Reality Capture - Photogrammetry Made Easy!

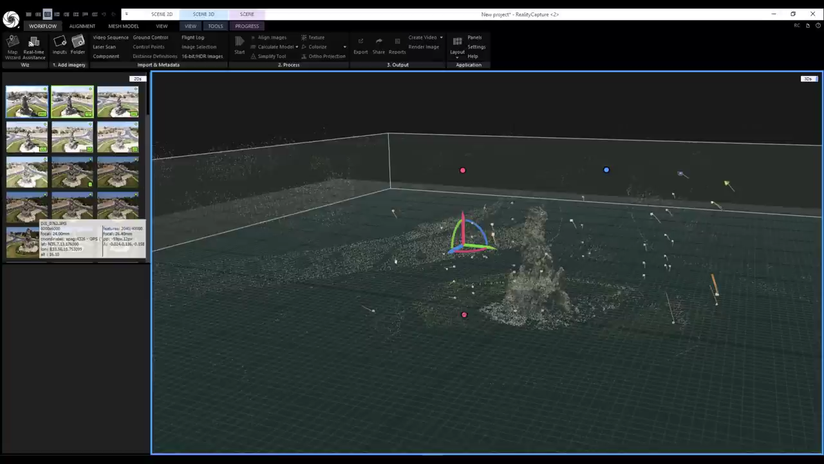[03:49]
And most of these things, you probably wouldn't be needing them, since 95% of the time, once you're within the workflow, you know, you load up your images or you simply use any of these methods, you hit your start button, 95% of the time, you get a clean photogrammetry that is just waiting for you to grab and throw into your DCC app. Now let's go ahead and hit the progress section one more time and show the progress and actually wait for this to calculate,
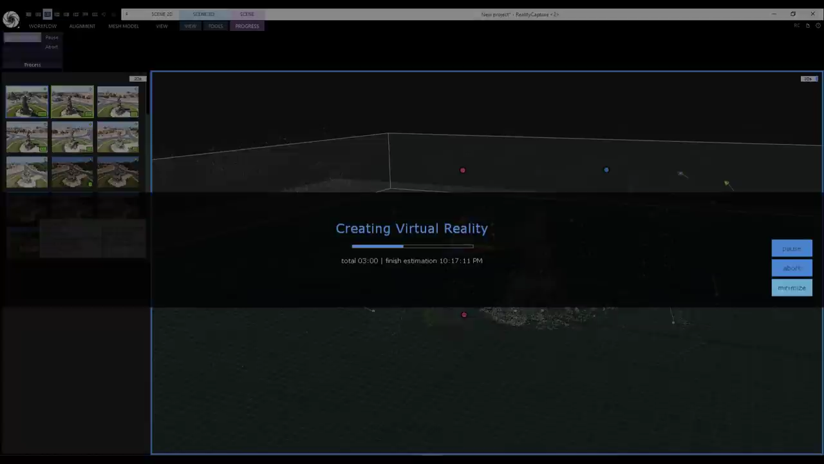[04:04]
and we will be back.
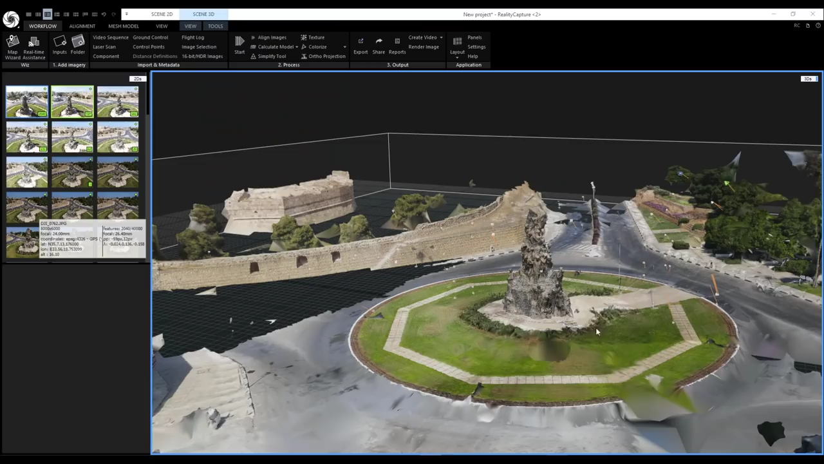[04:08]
All right, now this is ready, we can now explore a couple more things.
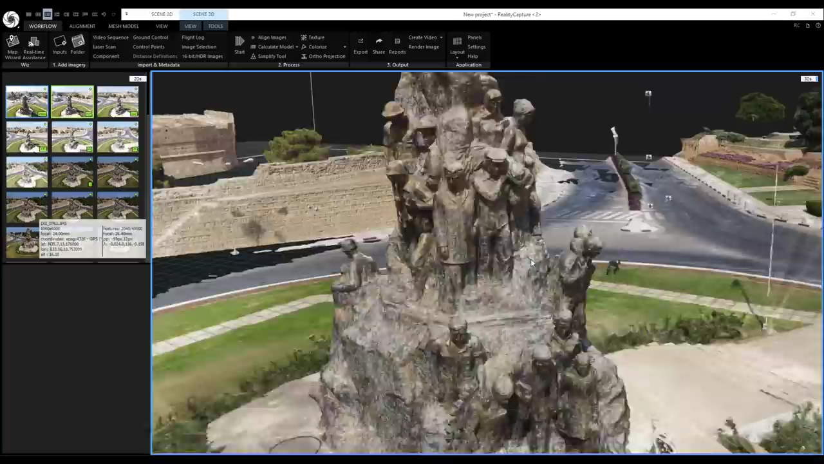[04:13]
So how you move around your viewport is super easy. You can see that reality capture has actually gone through to give us something looking very nice. So if you hold down your left mouse button,
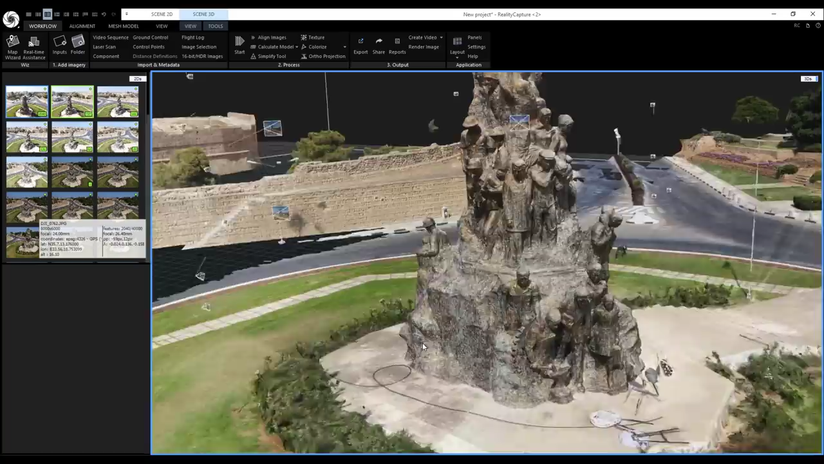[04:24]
you can click and drag forward and backward to zoom in and out, and your right mouse button, you can click and drag left and right to actually orbit around your model.